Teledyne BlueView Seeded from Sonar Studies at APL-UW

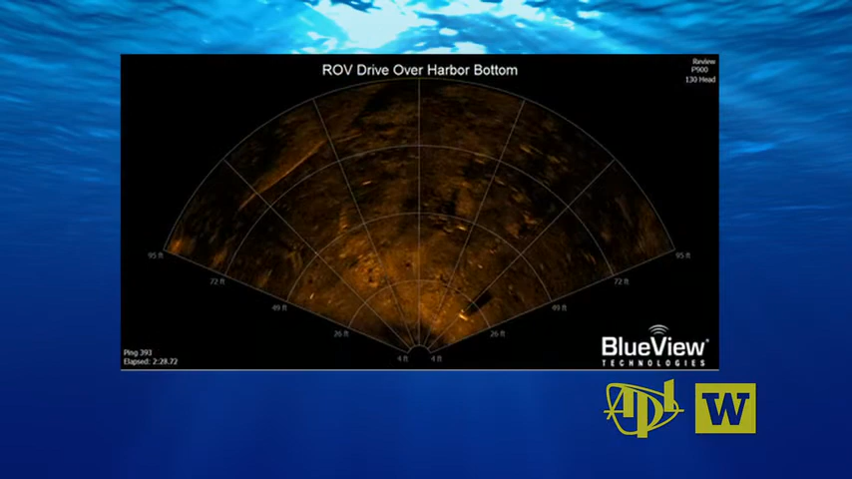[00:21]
possible what had been impossible one of the places that we started was the underwater
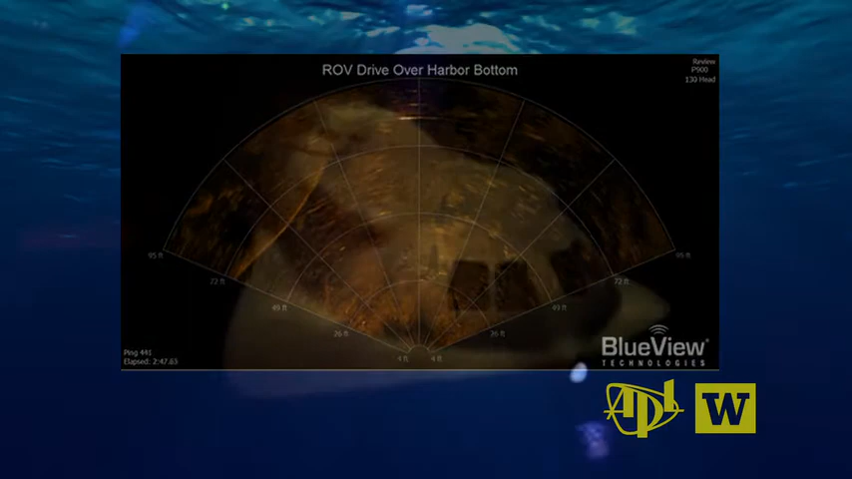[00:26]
vision really that the 2d streaming imagery and those products
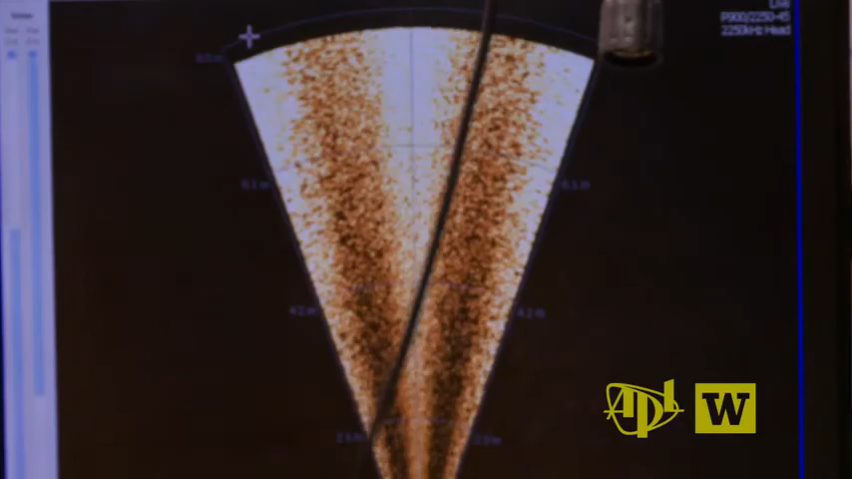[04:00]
decade initially we were able to image out a couple hundred feet or a little better and we've extended that by a success of
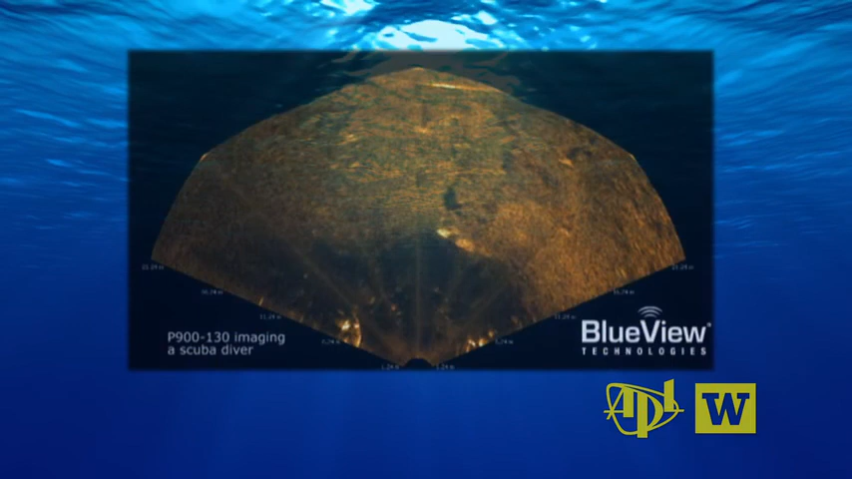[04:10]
generations up to where now we can we can see out about a thousand feet depending on the target so we've been able to significantly improve over time and we're just actually we're still got another yet another generation of electronics going into our new project products right now science at work